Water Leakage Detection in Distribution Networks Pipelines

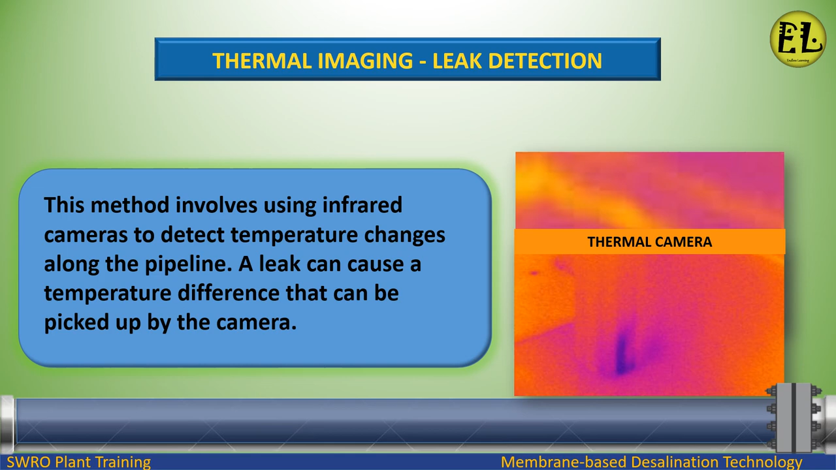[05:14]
leak can cause a temperature difference that can be picked up by the camera latest technology and leak detection there are several types of water leakage that can occur in a water